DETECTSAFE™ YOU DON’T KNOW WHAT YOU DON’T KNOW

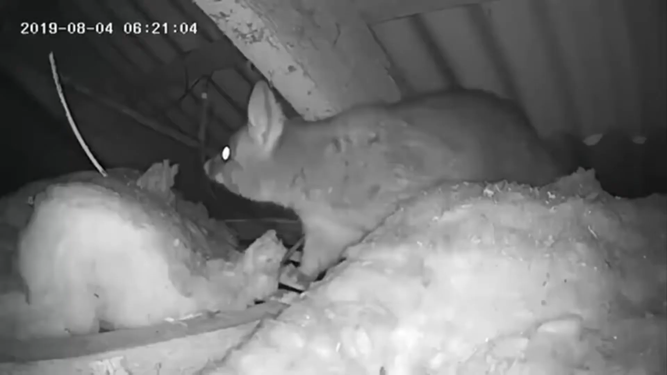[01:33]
Lots of things invade our homes, whether it be pests such as possums or
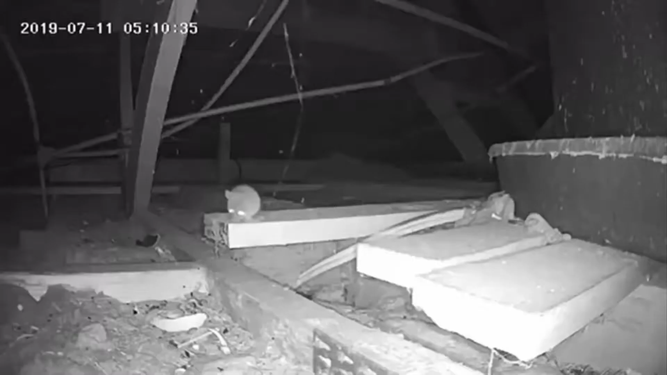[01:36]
rodents that can cause disease or fire or intruders that don't necessarily knock.
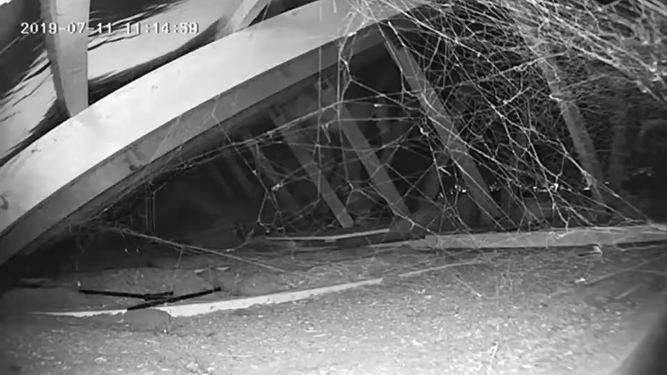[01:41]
DetecSafe is also a great camera in regards to looking after our pets.